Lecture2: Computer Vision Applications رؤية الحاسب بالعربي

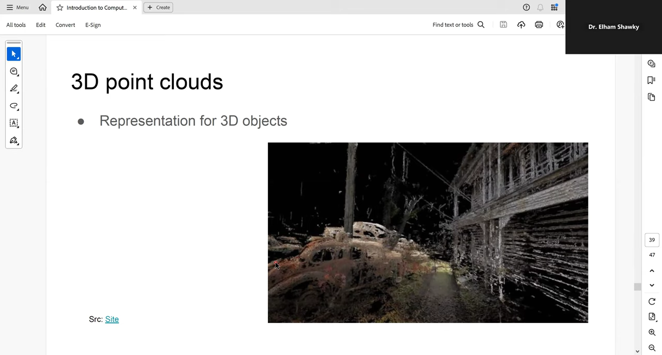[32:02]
انت ممكن تريد تبدأ تعبر عن الابليكت ك3D تعرف حاجة اسمها سرى كاميرا سريريو فيجين